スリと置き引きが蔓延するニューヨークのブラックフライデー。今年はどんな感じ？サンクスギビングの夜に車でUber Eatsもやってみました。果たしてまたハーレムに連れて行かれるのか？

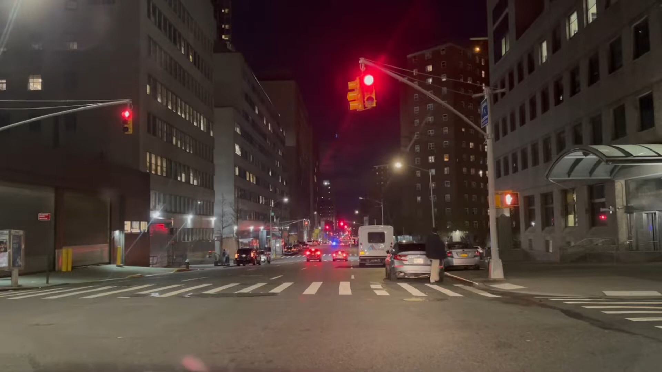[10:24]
こんな感じでねちょっとね街ねガランとしてね、まだね7時半なんですよ、まだ夜の7時半なんですけど、あんまり街に人はいないですね。 そうですね、 はい、まあ、サンクスギビングだからね、